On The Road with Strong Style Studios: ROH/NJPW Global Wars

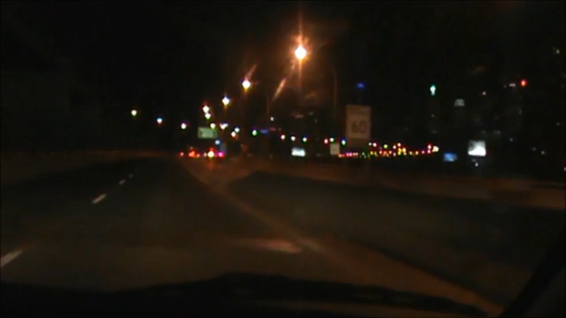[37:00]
That is the skyline of Toronto. That's a really wonderful sight to see after a great show. Yeah, especially at night. It's really beautiful. That's our GPS talking. She never shuts up. Yeah, she's a bitch. Yeah, that is a gorgeous sight. Toronto is a fantastic city to come visit to. It really is. It's a beautiful city. People are as friendly as hell. You can approach damn near anybody. Yep. So very friendly people. A lot of, like, they even got nice like little small communities outside of Toronto.